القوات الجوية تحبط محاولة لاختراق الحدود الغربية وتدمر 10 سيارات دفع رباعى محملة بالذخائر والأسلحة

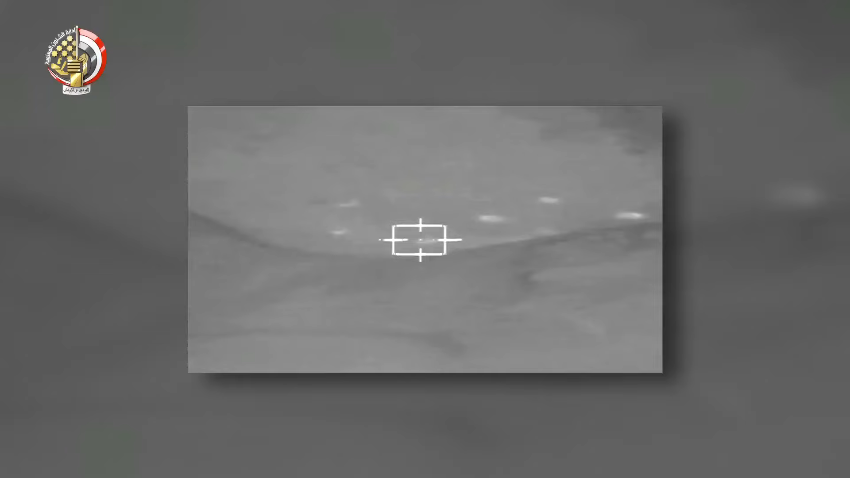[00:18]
الحدود وبناء على معلومات استخباراتية مؤكدة تفيد بتجمع
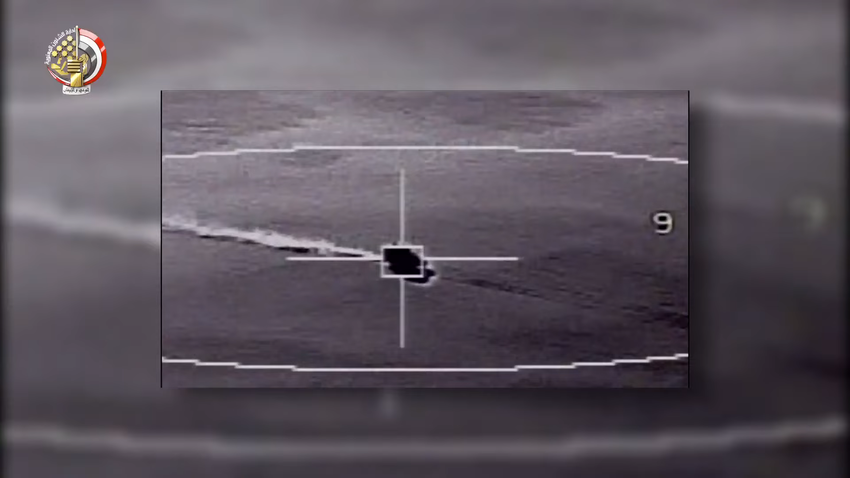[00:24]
عدد من العناصر الإجرامية تستعد للتسلل داخل الحدود المصرية
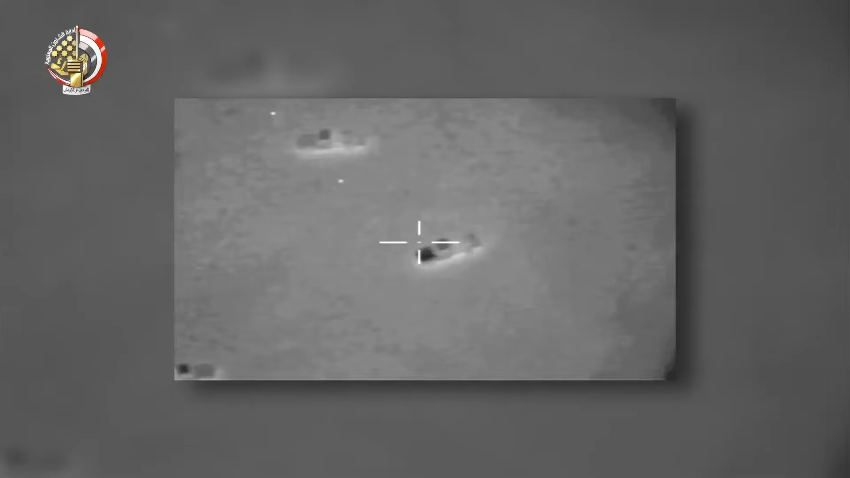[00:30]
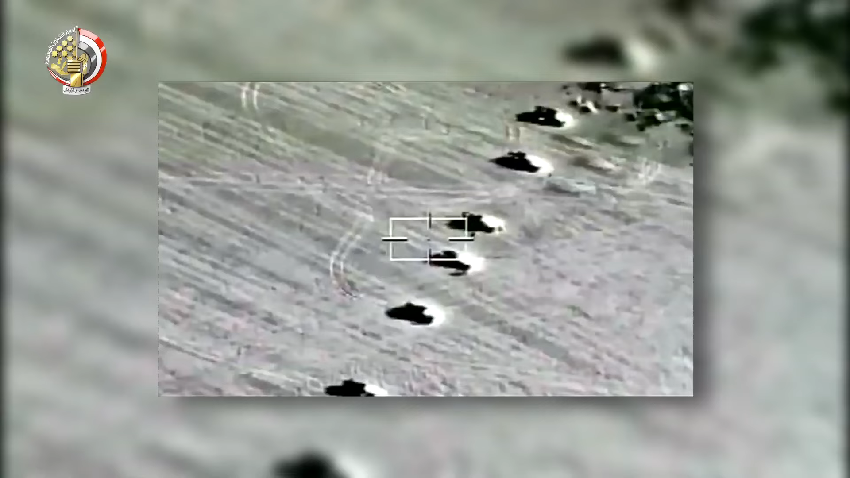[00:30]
باستخدام عدد
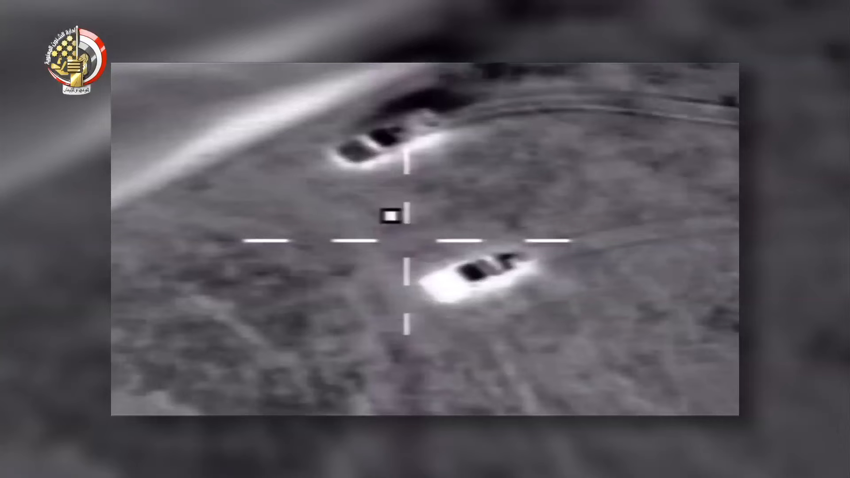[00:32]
من سيارات الدفع الرباعي على الاتجاه الاستراتيجي الغربي
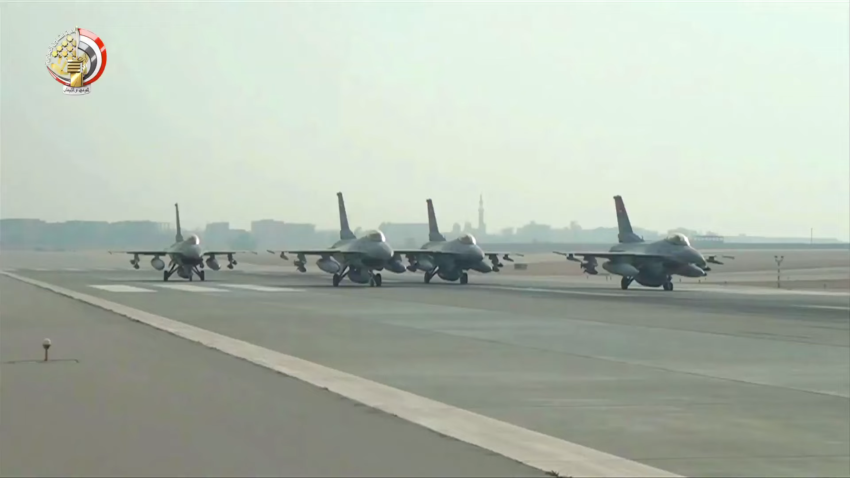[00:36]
وبأوامر من القيادة العامة للقوات المسلحة أقلعت
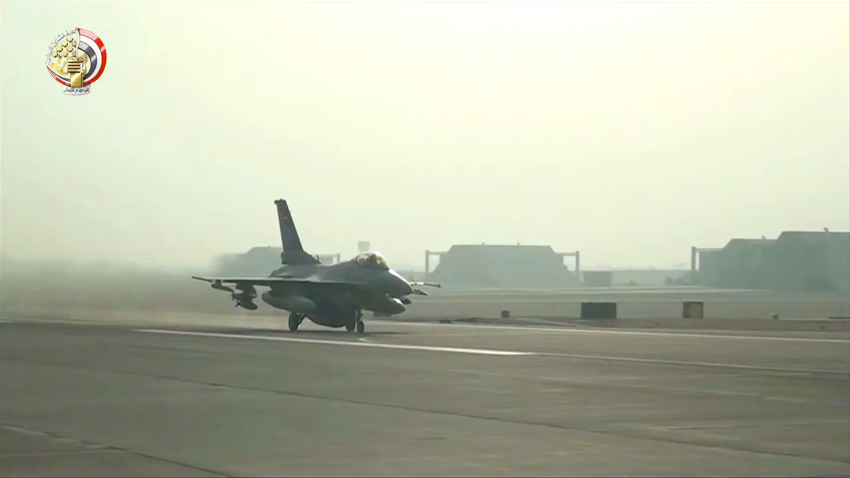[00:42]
تشكيلات من القوات الجوية لاستطلاع
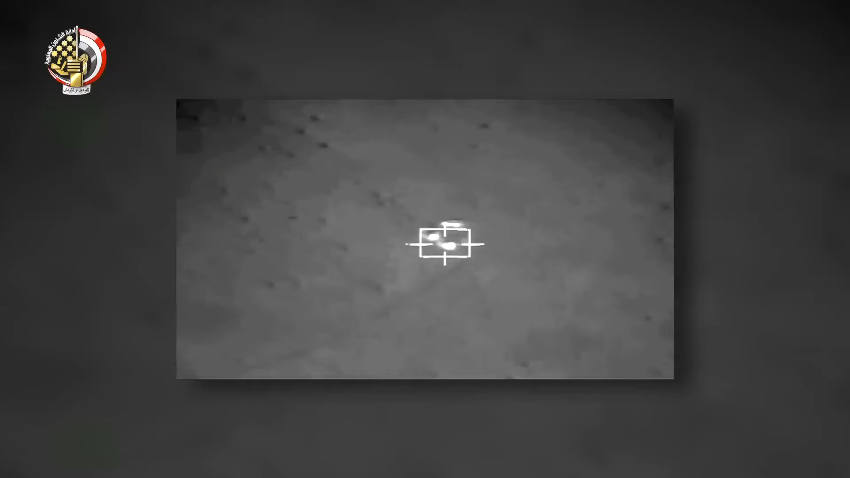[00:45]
المنطقة الحدودية واكتشاف وتتبع الأهداف المعادية وتأكيد إحداثياتها
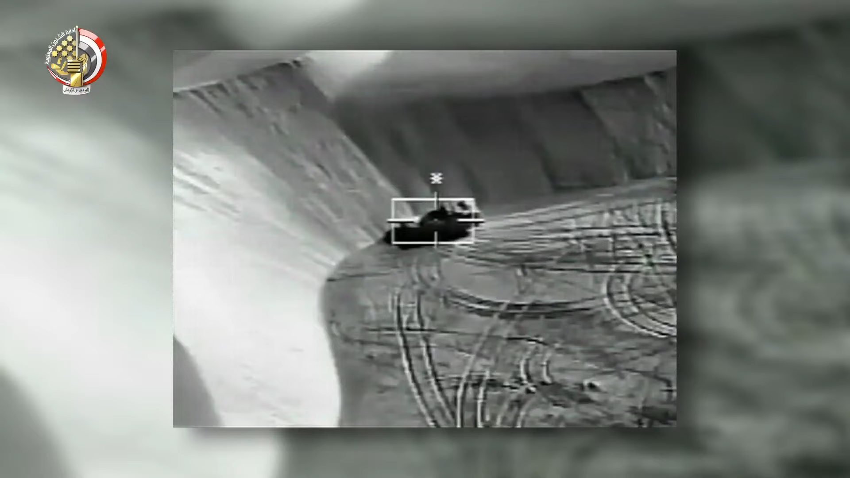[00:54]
والتعامل معها على مدار الأربع وعشرين ساعة الماضية
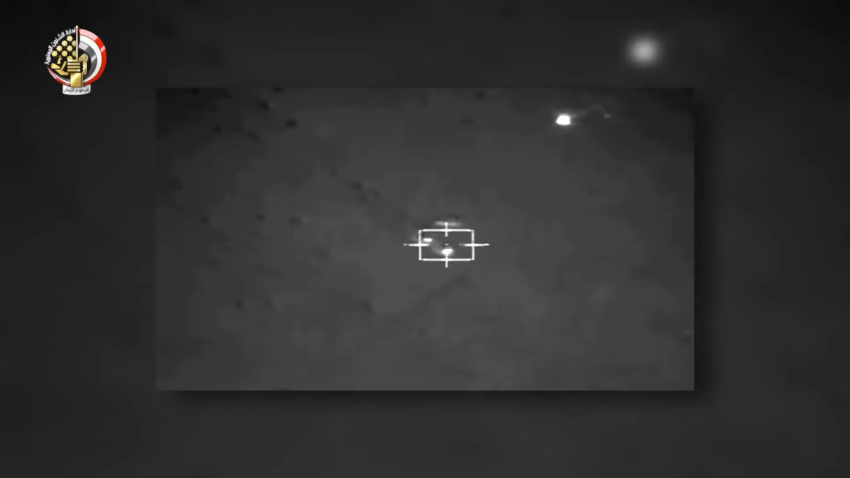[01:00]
وقد أسفرت العملية عن استهداف وتدمير عشر سيارات
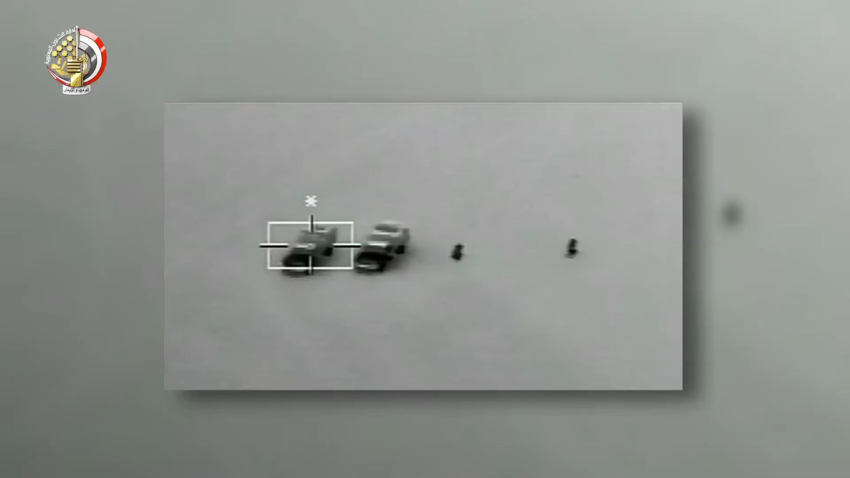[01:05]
دفع
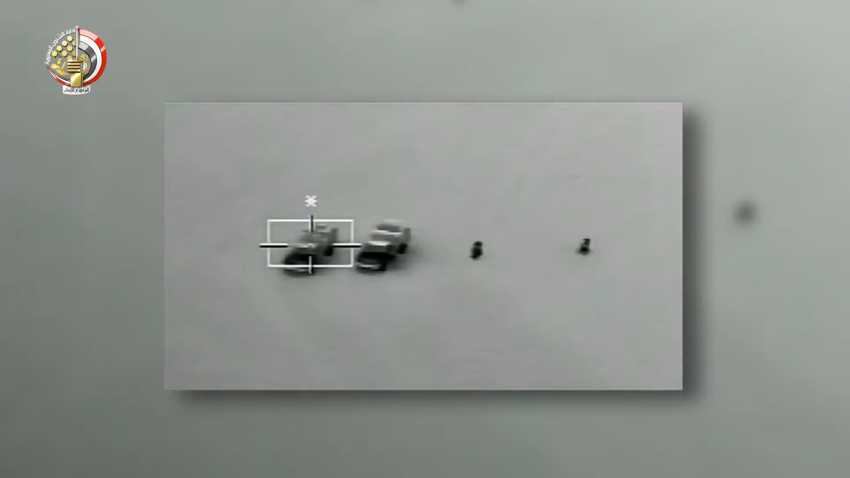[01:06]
رباعي محملة بكميات من الأسلحة والذخائر وتواصل